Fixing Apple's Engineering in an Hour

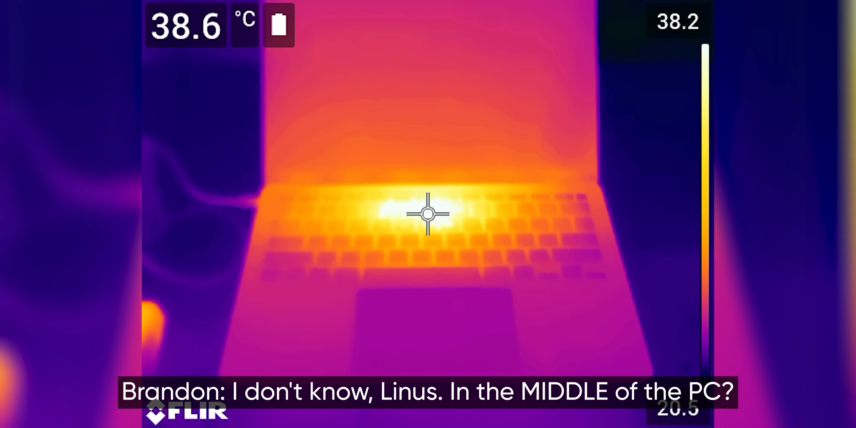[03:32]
On screen: spot 38.6°C
I don't know, Linus. In the middle of the PC?
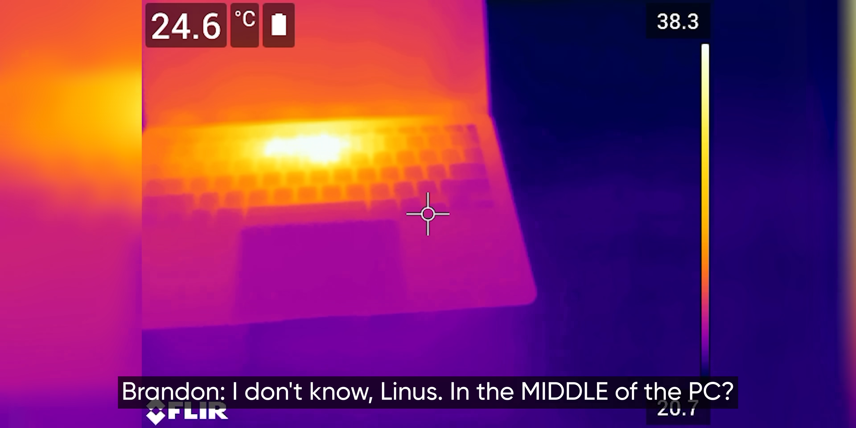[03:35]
On screen: spot 24.6°C
Could it be here? No. Or here? No.
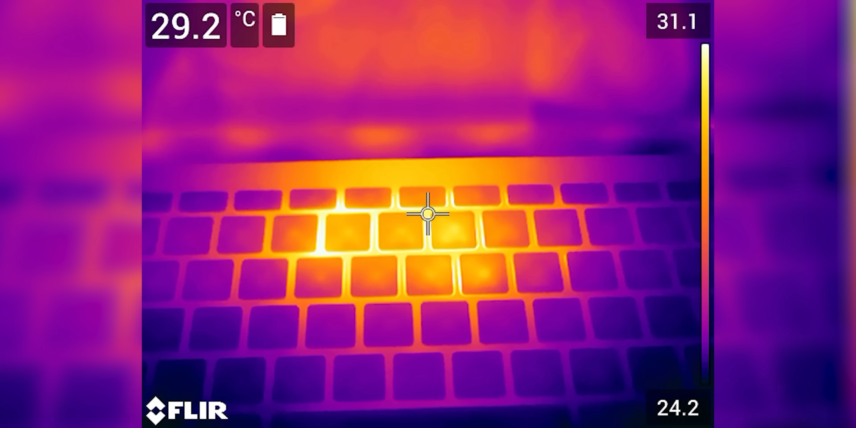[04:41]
On screen: spot 29.2°C
That is almost 10 degrees lower. Not 10, but more than five for sure.
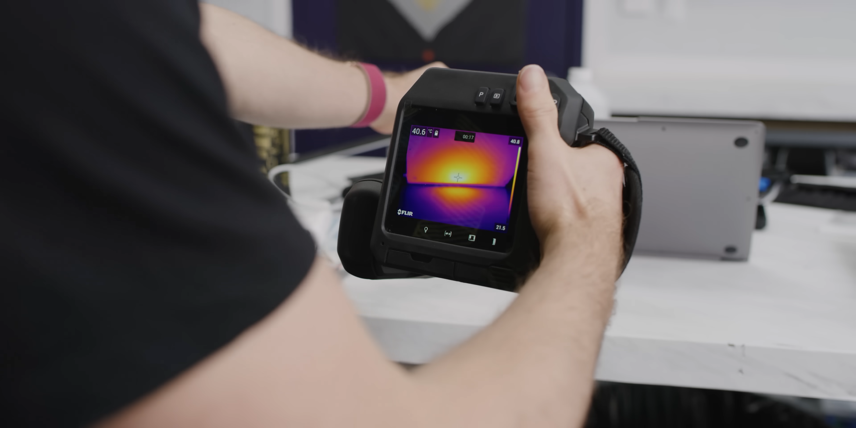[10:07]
Well, let's see how comfortable. 43 degrees is like a bit uncomfortable. 46 is different. That's not too bad yet.
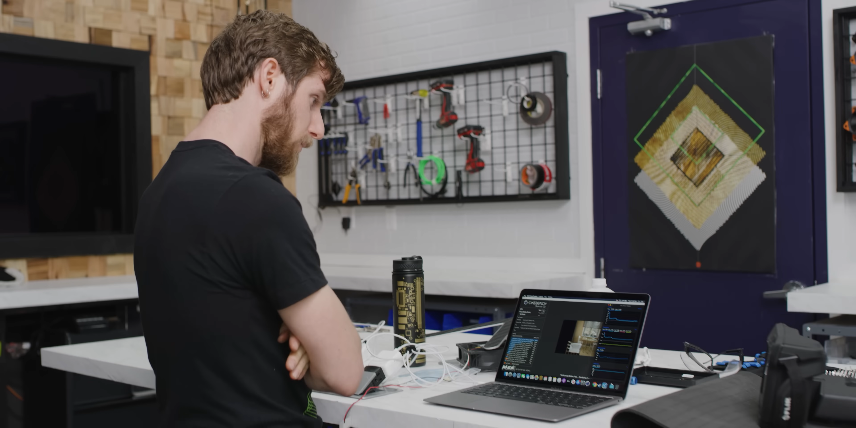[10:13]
We are still under 75 degrees. What the hell? Well, you got so little heat sink area and then you go and spread all that heat out over
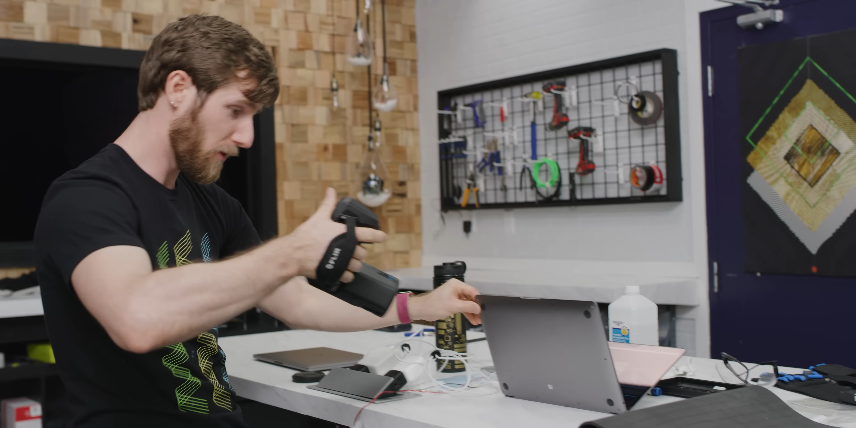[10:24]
this giant piece of aluminum. Yeah, it makes sense. It would do a little better.
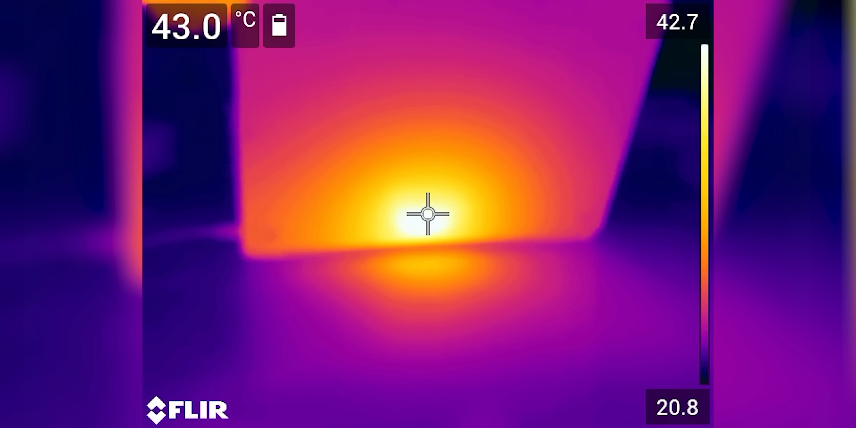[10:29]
On screen: spot 43.0°C
It did so much better when you just had the heat sink mounted properly and it probably has a tiny bit more mounting pressure now. 43.9. It's getting hot. It's getting hot. It's a hot bottom.
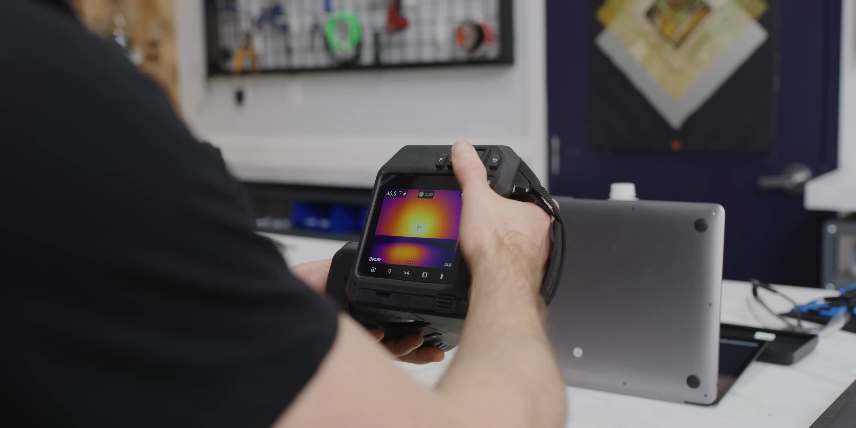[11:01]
46. Yeah. You're in getting burned territory now. Yeah.
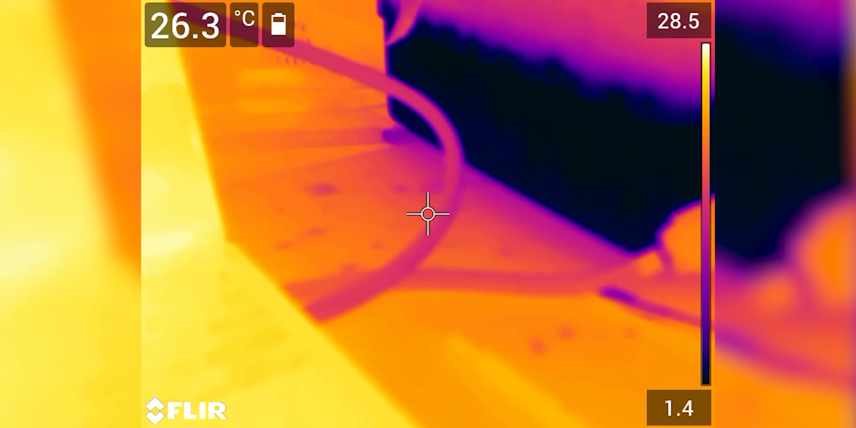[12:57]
On screen: spot 26.3°C
Is it zero degrees, give or take?
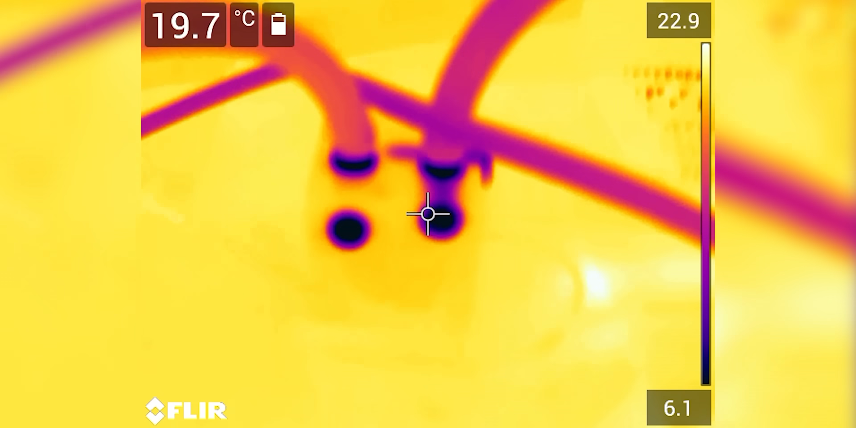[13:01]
On screen: spot 19.7°C
It's hard to tell because of like emissivity issues or whatever.
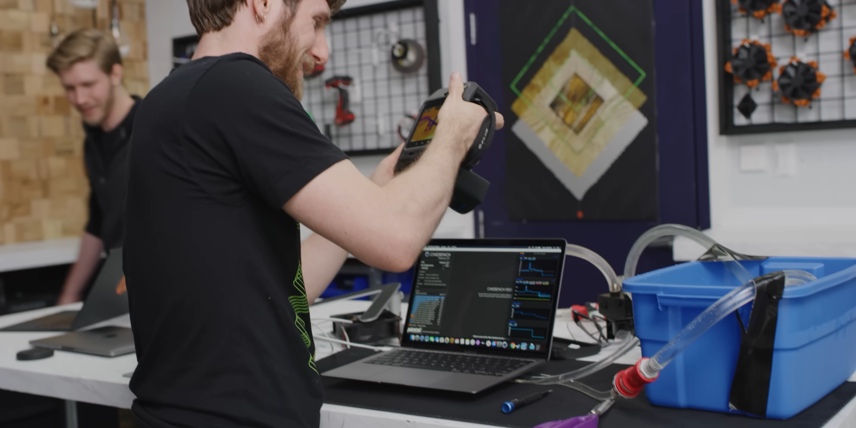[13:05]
Are you able to see like a cold spot on the MacBook now? It's chilly.
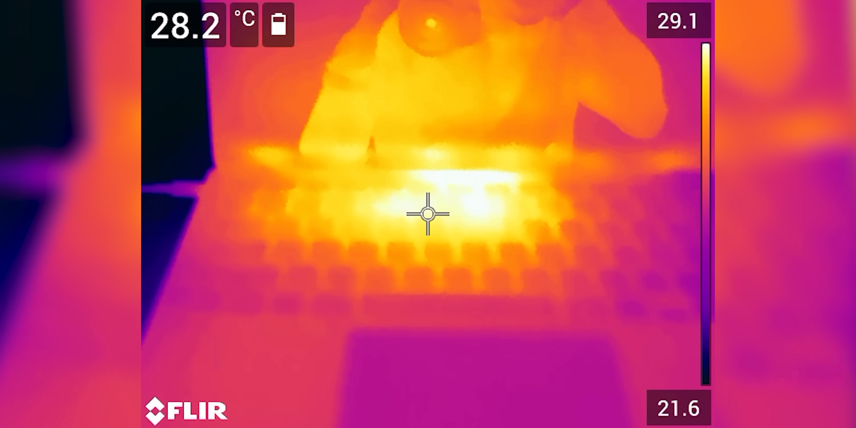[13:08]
On screen: spot 28.2°C
Uh, nope. It's still hot. Huh.
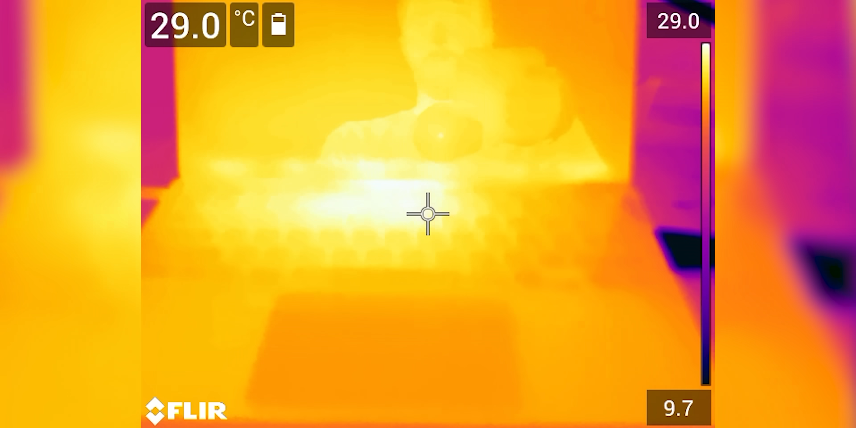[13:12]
On screen: spot 29.0°C
I mean, I'm sure the bottom is a bit of a different. Ooh. Yeah. The bottom is a different story.
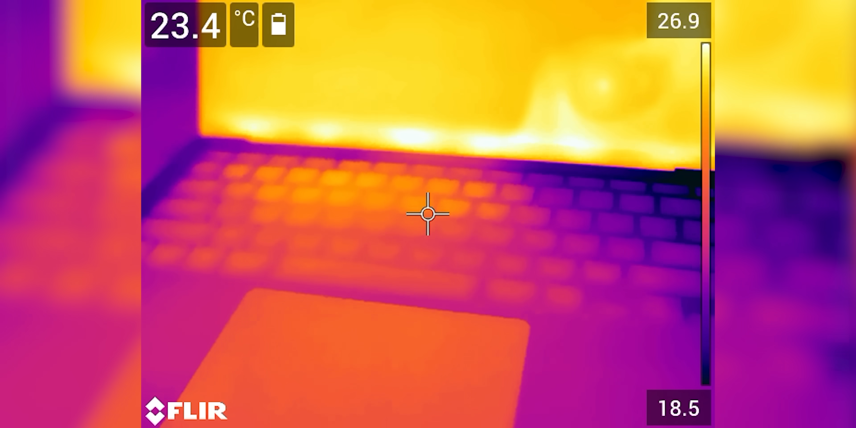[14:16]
On screen: spot 23.4°C
Oh yeah. Like the top of this thing is 24 degrees.